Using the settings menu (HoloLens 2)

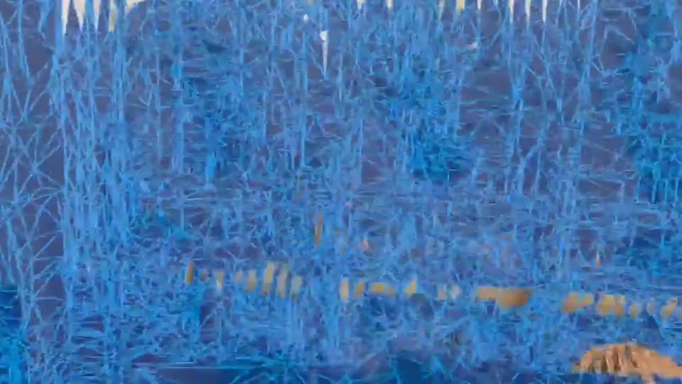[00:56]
We can turn on the environmental scan for the space that we're in,